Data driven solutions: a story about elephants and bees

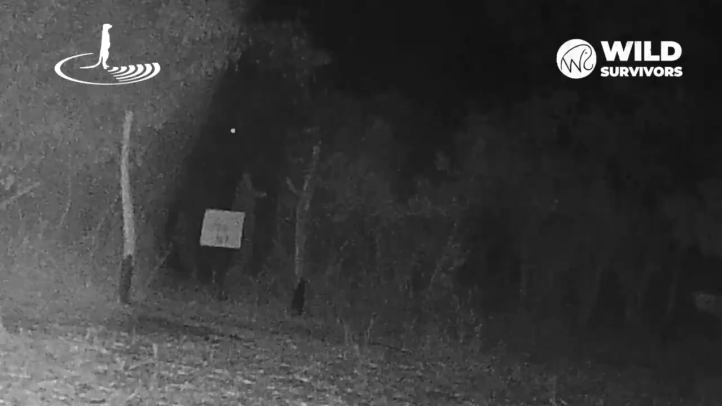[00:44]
When an elephant tries to cross these barriers, the disturbed beehives send bees swarming, preventing the elephants from entering human settlements or farmland.